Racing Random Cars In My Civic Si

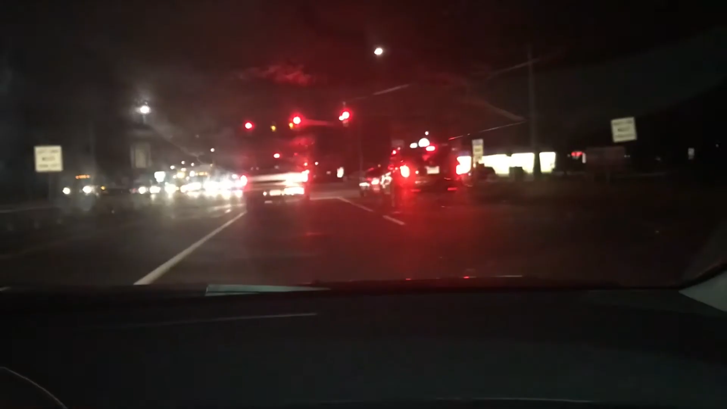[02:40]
Oh, there it is. What is that? That's a beam. Billy, wait, that's your car, dude.
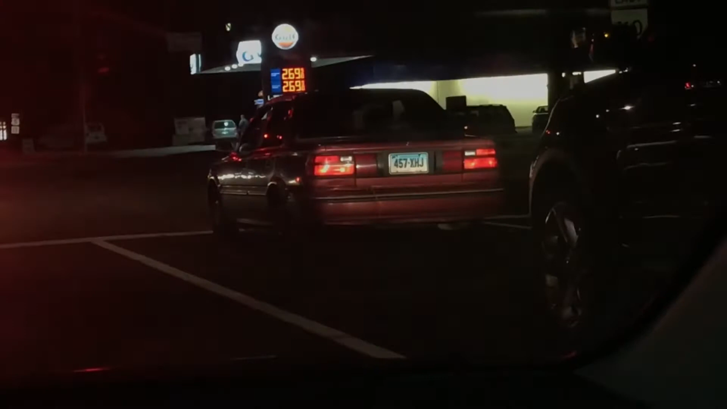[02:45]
You're gonna race that shit. That's a DX. Is that a Honda or is that a Toyota? It's a Toyota. All right, yo, pull up. That John.
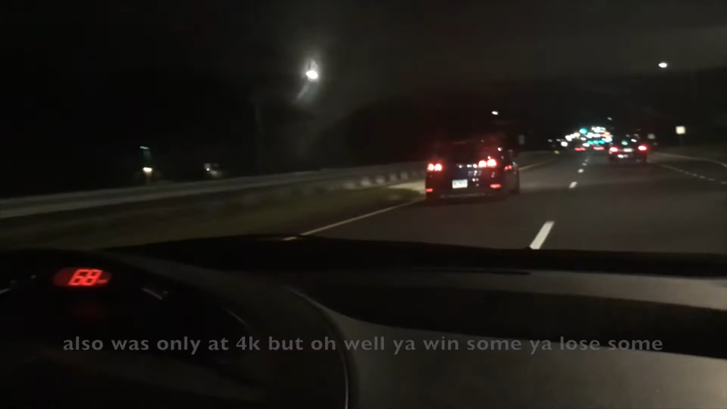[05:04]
wasn't bad. That thing was tuned, Billy. I would know. I wouldn't take. Nah, I want a rematch.
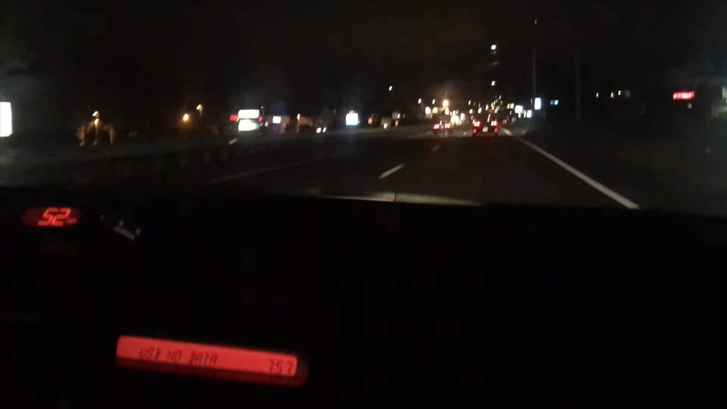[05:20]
Yeah, no, I want a rematch. You got to chill, though, because... Is that an R? It's a G.